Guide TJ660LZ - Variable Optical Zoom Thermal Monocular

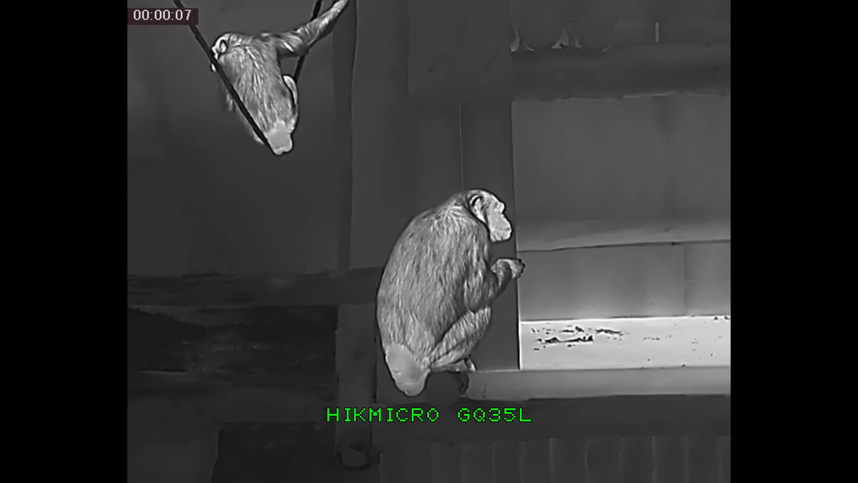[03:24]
but their tiny fields of view means that they're not really well suited for situational awareness or high-volume scanning.
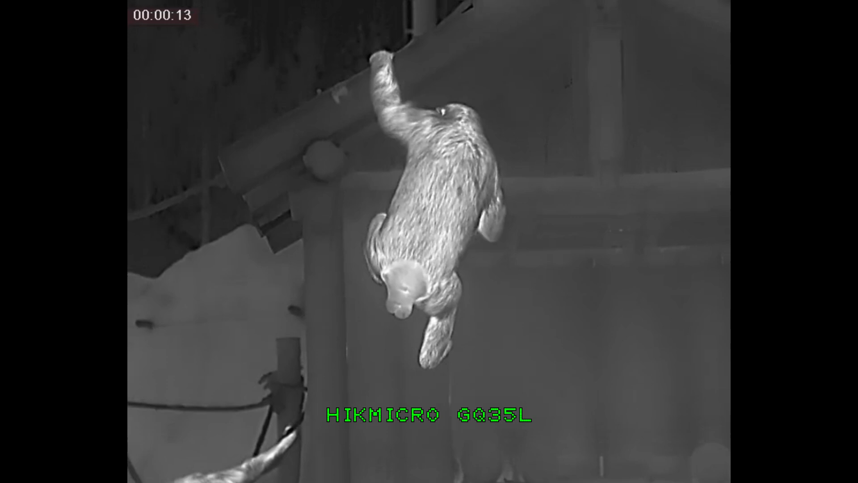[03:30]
On the other side of the spectrum, we have wide field of view thermals meant for helmet mounting or head mounting applications.
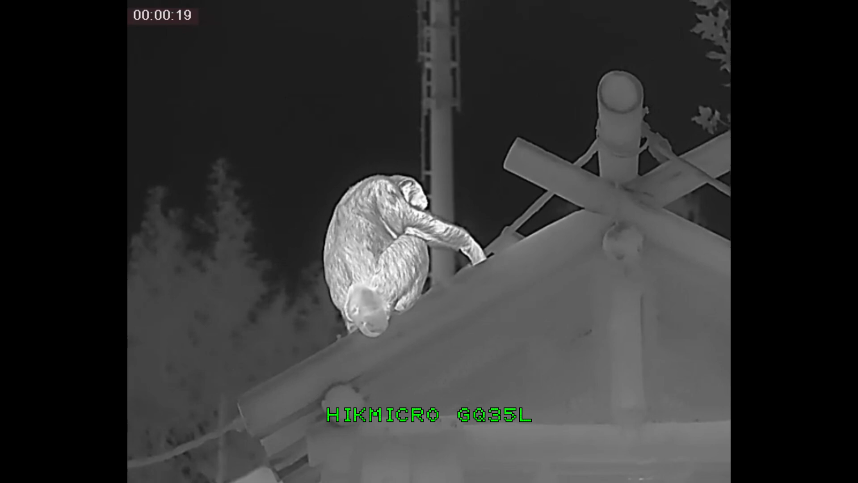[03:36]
The eye-ray thermal core in the ADNV GF31 Fusion Binyl,
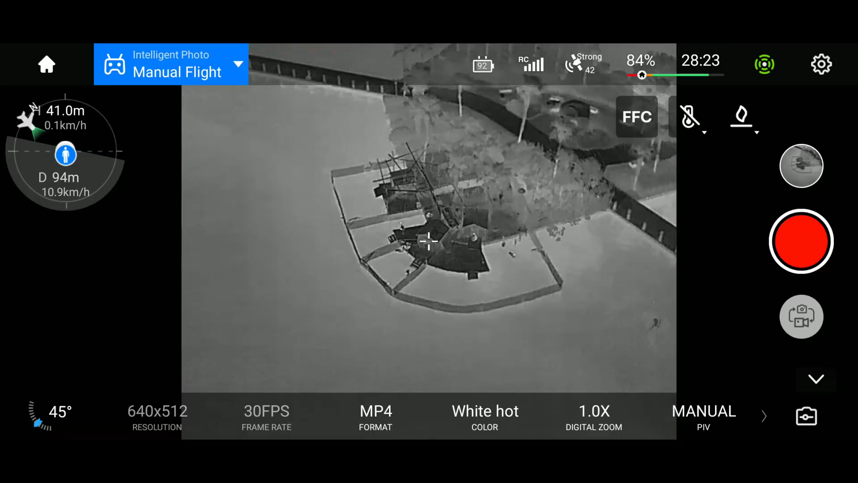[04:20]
ISR has picked up some waterfowl at an artificial island in the middle of the lake,
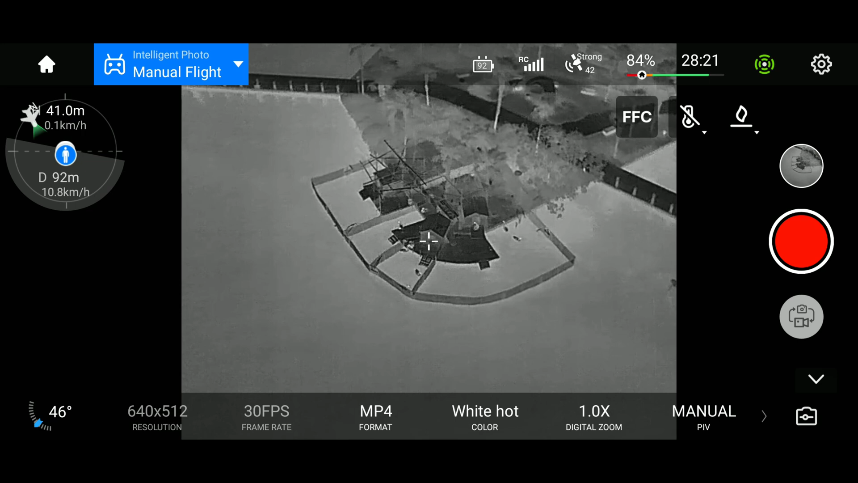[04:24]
so let's see how well these three devices can detect them or identify them.
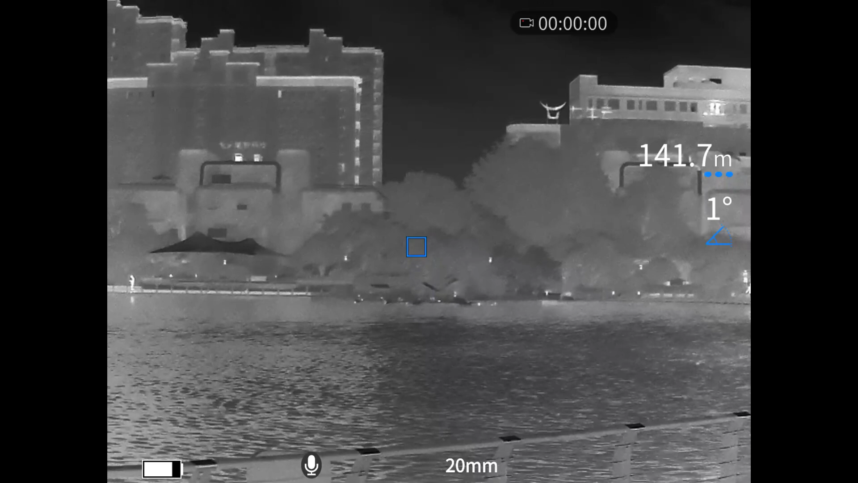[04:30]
And just to note, the waterfowl are approximately 140 meters away from the observation point. Alright, and first up, we have the GF31.
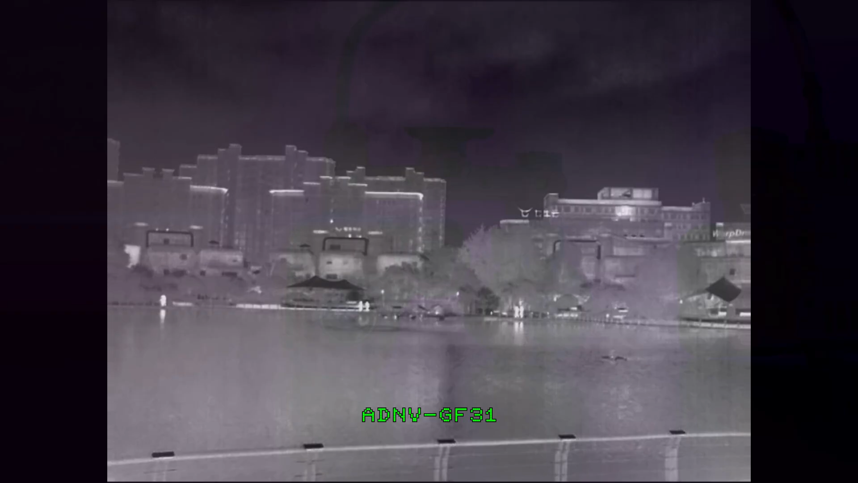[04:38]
This is a wide field of view unit meant for head mounting,
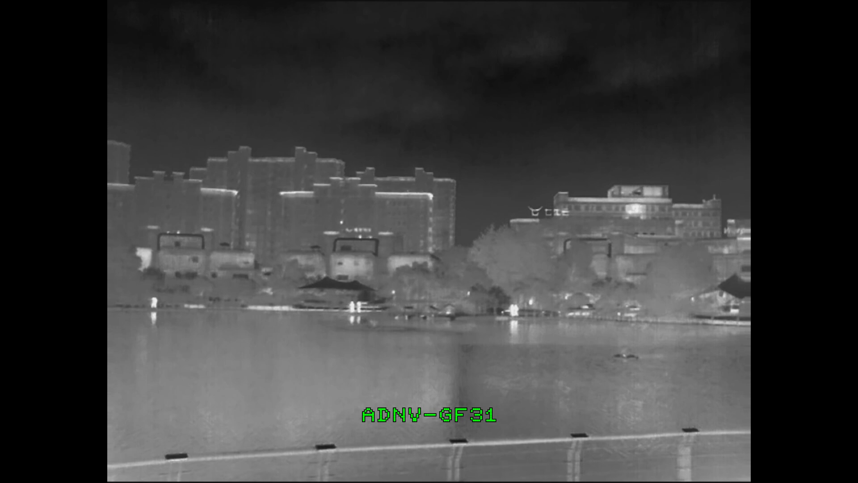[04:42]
and it gives you insane amounts of situational awareness with its 40 degree field of view. However, the unit's low optical magnification means that while it is able to detect the heat sources coming from the waterfowl, it is not really able to identify them. The waterfowl are simply just appearing on the screen as little white dots.
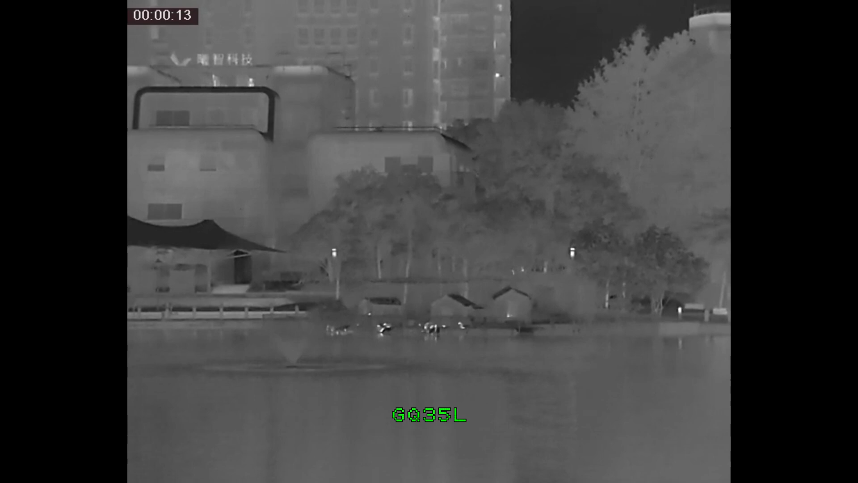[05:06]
The GQ35, with its 35mm lens and 10 degrees of field of view, is actually able to identify the waterfowl at this distance.
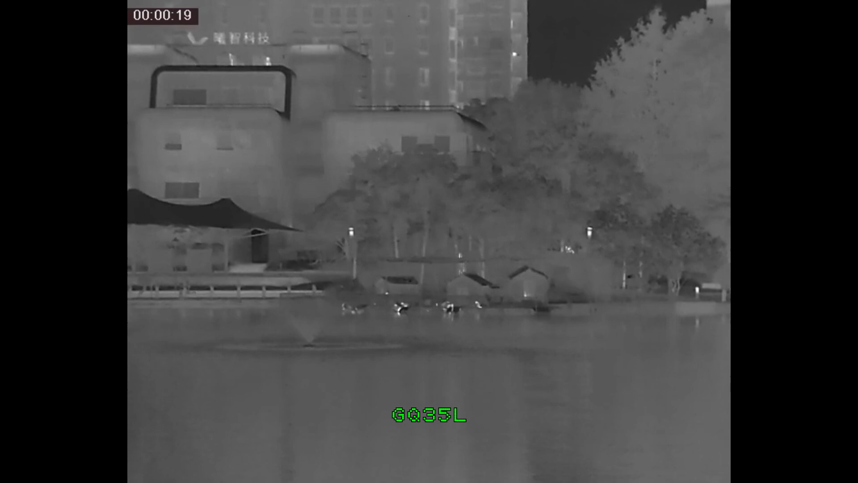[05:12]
When we crop in, we can actually see the distinctive head, neck and body of the waterfowl.
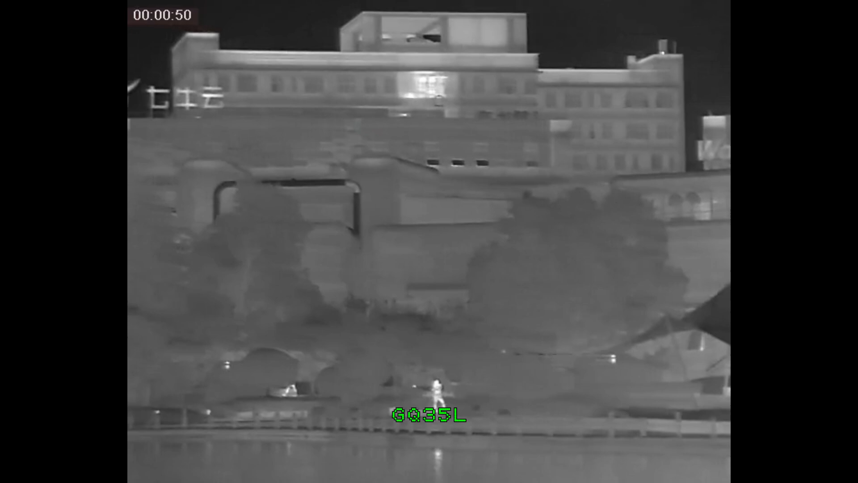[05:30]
Hence, if you need a device that can give you rapid situational awareness of your surroundings, the GQ35L isn't for you.
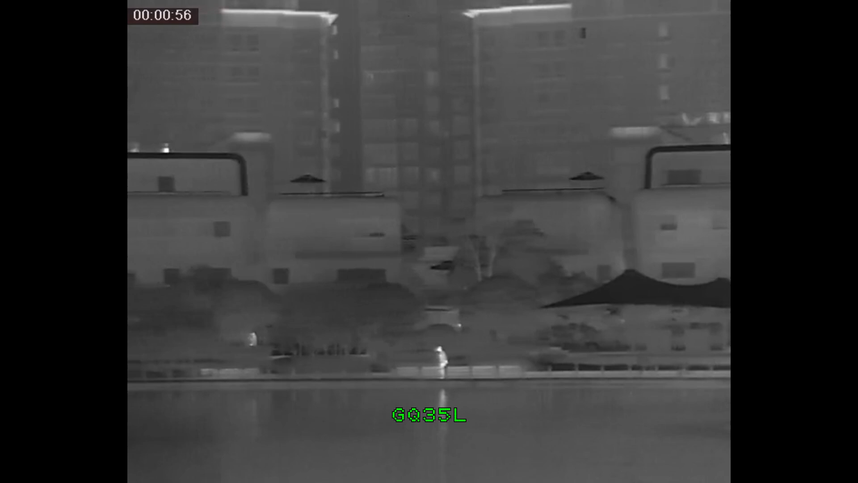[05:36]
Now, let's see how the zoom lens on the guided TJ660LZ combines the advantages of the previous two units.
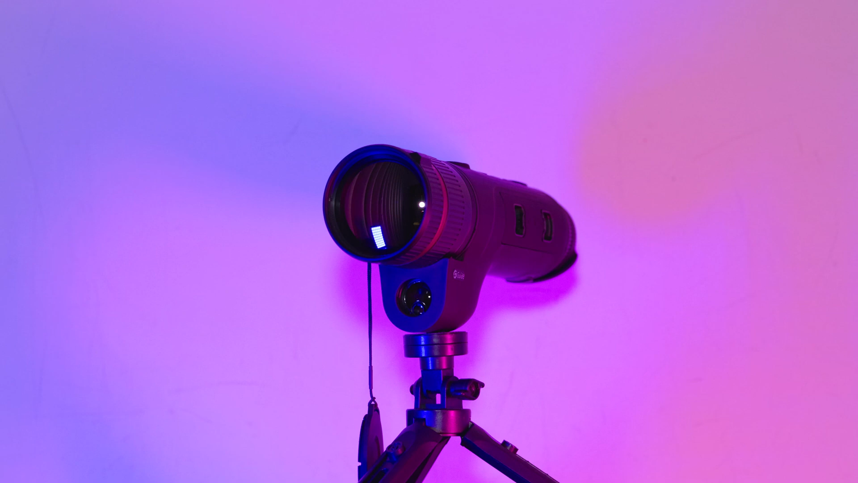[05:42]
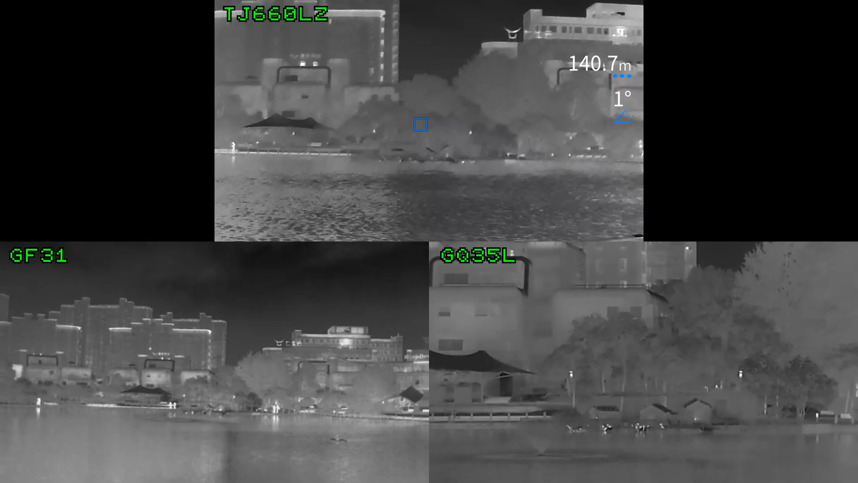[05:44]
At 20mm on the wide end, the lens gives you a 22.5 degree field of view at 1.5x magnification. While this is nowhere near as wide as what you'll find on the GF31, it is still quite a lot wider than what most thermal monoculars currently on the market will give you. Hence, it's actually quite useful for quick volume scanning to attain situational awareness of your surroundings. And when you do find a heat source while scanning, you can now zoom in optically to identify it.
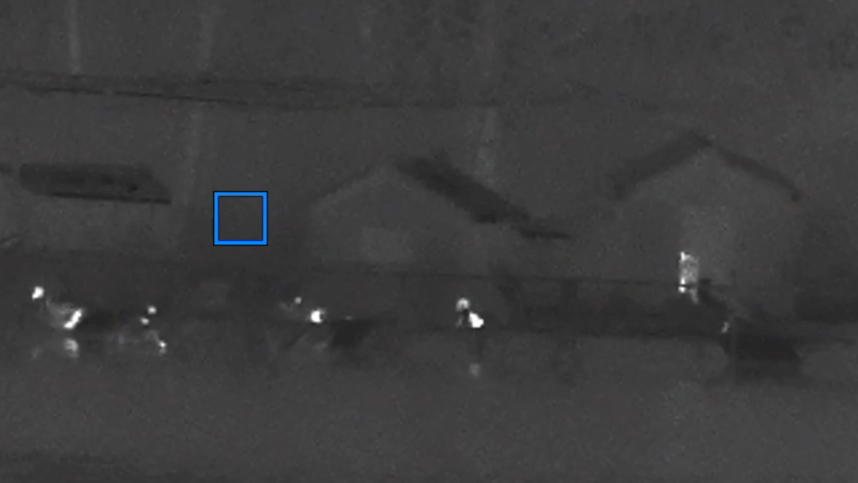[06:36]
This makes identifying even smaller targets at range quite easy for this unit. Here, you can clearly identify the heat sources in this picture as waterfowl. And not only that, you can also see what they are doing. Like whether or not they're alert and looking around or they're just dipping their heads into the water.
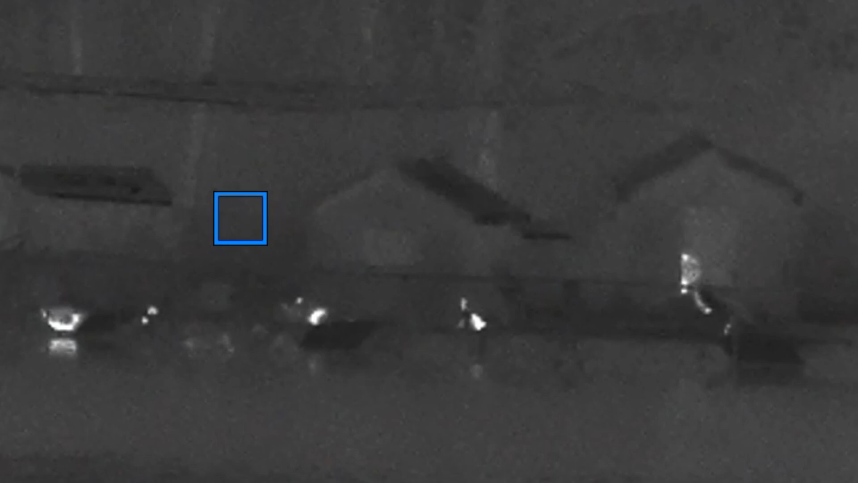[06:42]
Now, let's see how good the reach of the TJ660LZ is.
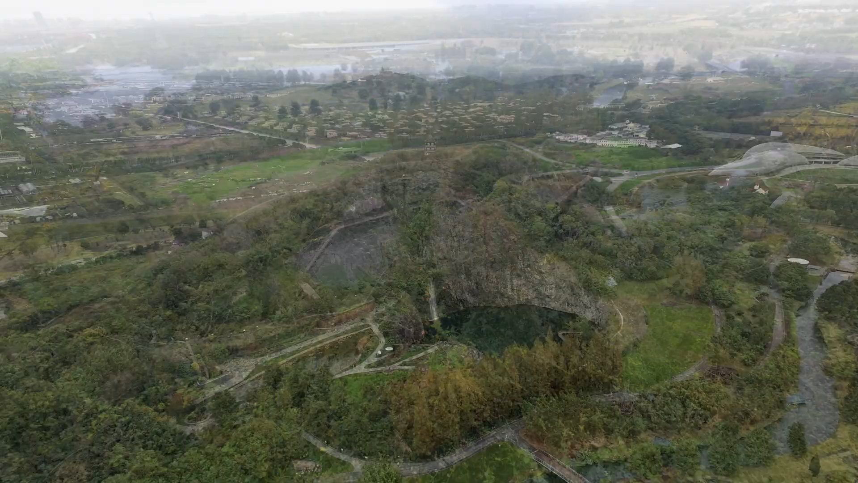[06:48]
To do that, we've come to this mountain that overlooks the park.
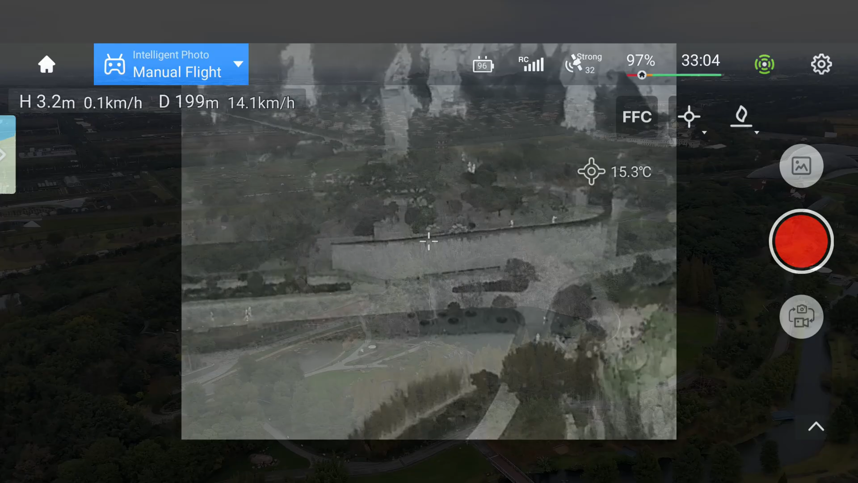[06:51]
On screen: spot 15.3°C
ISR is picking up some people at the park as well as some animals at this enclosure.
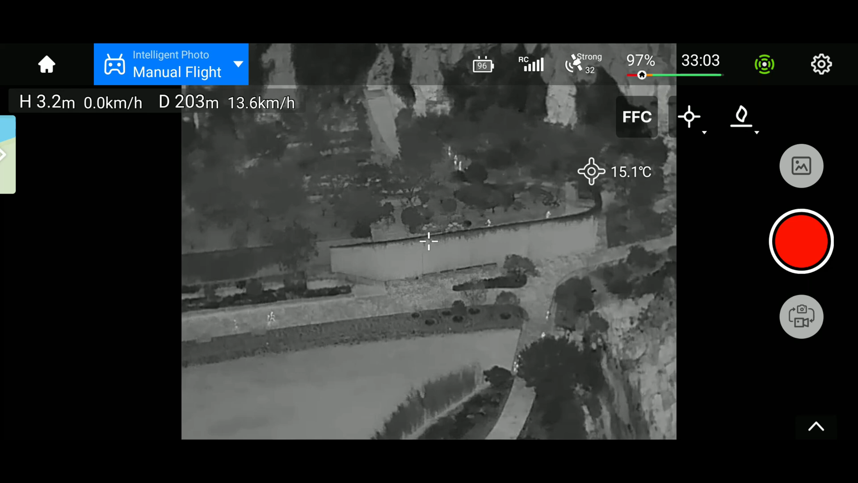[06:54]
On screen: spot 15.1°C
These are all some distance away from the mountain,
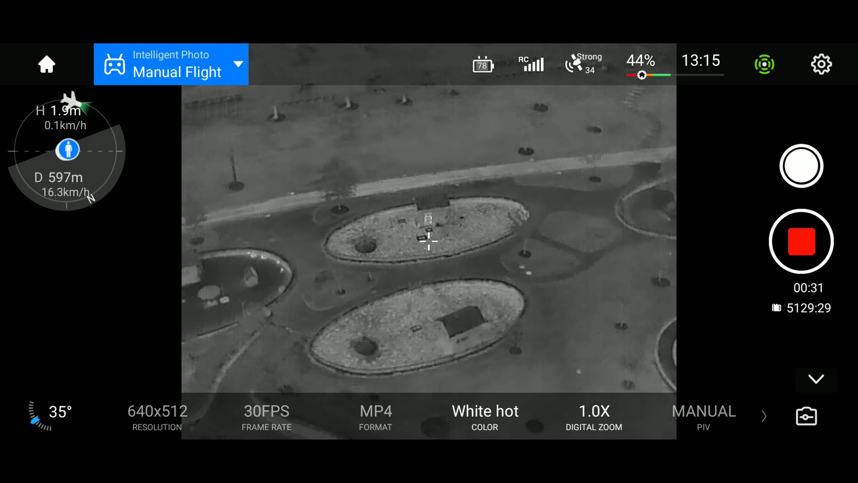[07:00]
so let's see how well the TJ660LZ as well as the two aforementioned thermal devices can pick them up.